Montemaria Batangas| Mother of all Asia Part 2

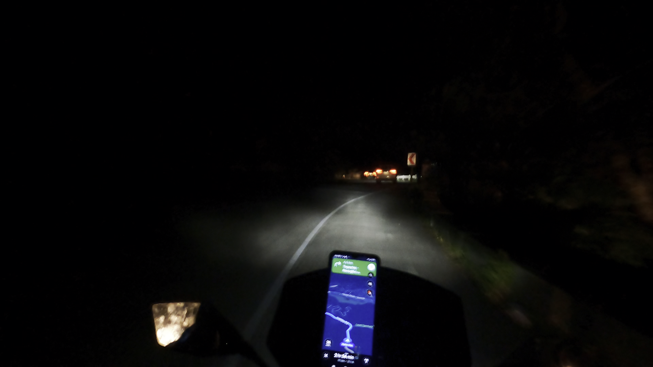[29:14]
Yun, meron pa, may tindahan eh. Ayan, meron na. Kanina parang walang ilaw eh.
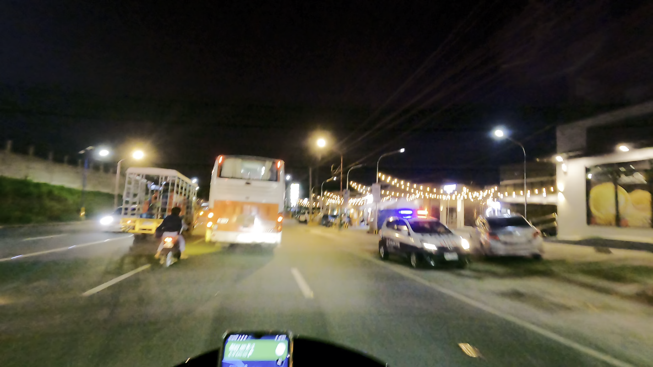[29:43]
Matumba! Nasa Dasma na tayo guys! Dasma na! Grabe! 2 oras pa! 2 hours! Bahay na tayo! Dasmariñas! Nakita tayo natumbang ano to, kaya pala traffic, natumbang buhangin ng truck.
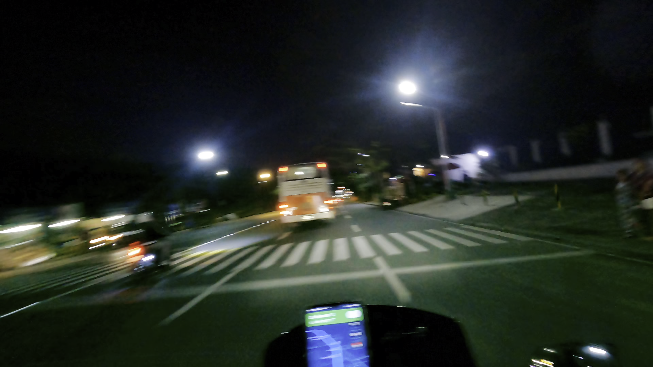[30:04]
Nakatumbang ano, truck, sabay yung lamang buhangin pala.
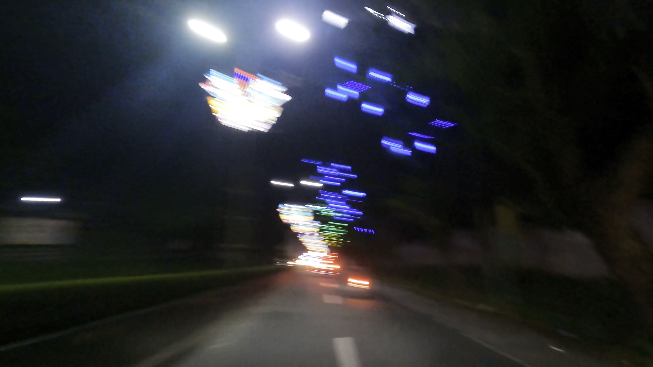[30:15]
Tare ng Dasma, maliwanag. Pang ano, pang nightlife.
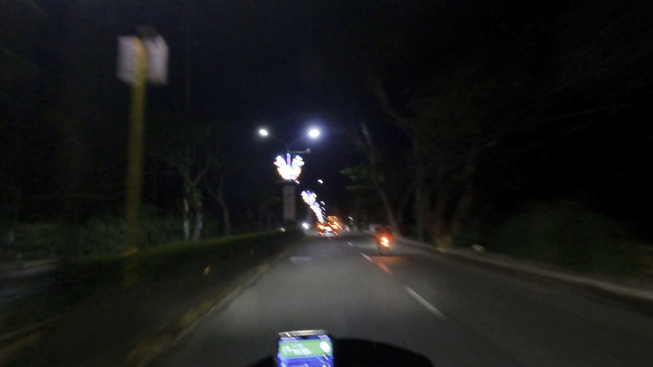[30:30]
Kasi naman nakaisip maglagay ng mga parol na yan.
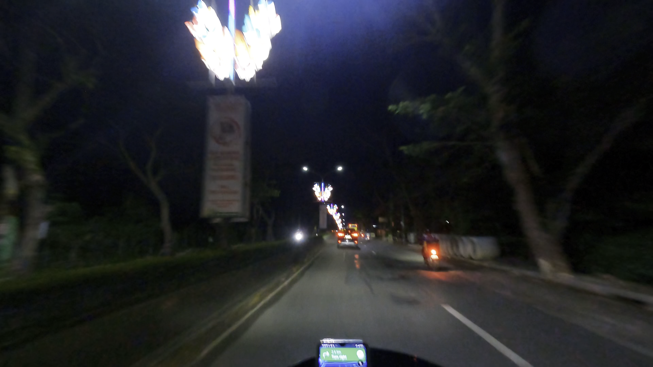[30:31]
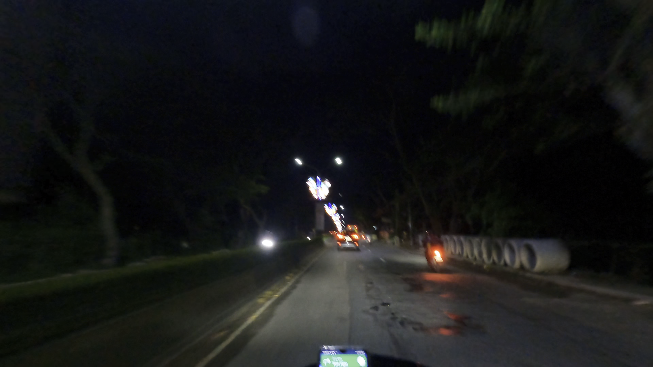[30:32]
Brilliant. Maliwanag. At saka ang ganda sa mata. Ang ganda makita. Dasma tayo guys ha.
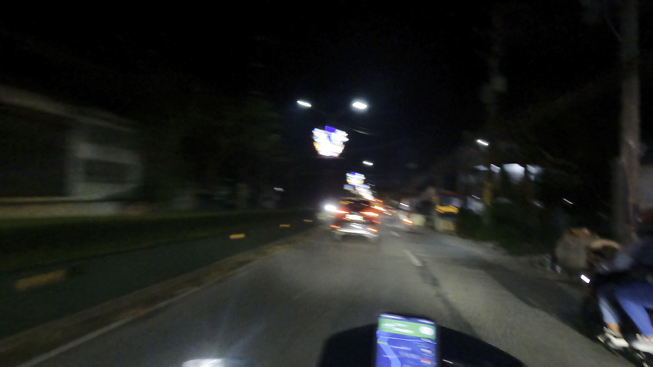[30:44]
2 hours pa bago tayo makauwi. Grabe no oras no. 7:40.